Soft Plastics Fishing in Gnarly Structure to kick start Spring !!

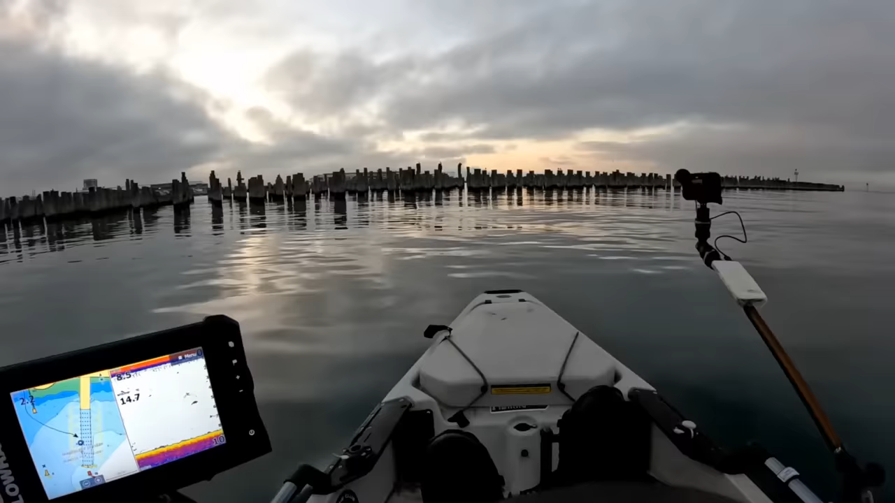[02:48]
Always looking at your sounder, because what you'll find is once you get near the poles,
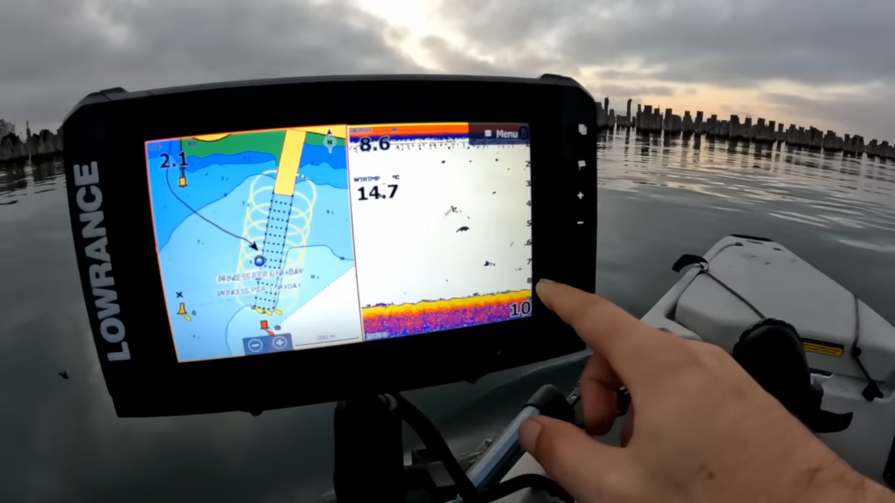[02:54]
On screen: water 14.7°C
you're going to start to see some big arches and packs of fish, which are most likely going to be pinkies. But we're in prime area now, so let's get out the gear and let's get casting. All right, so my weapon of choice to start the day is just going to be this.